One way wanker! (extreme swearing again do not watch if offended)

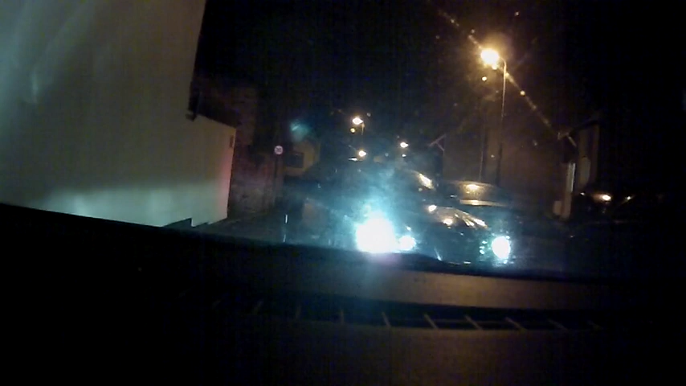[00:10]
It's a one-way street. It's a one-way street. Sorry? It's a one-way street. Oh, I didn't even know that. No, because you don't look at the fucking signs, do you? Fucking wanker.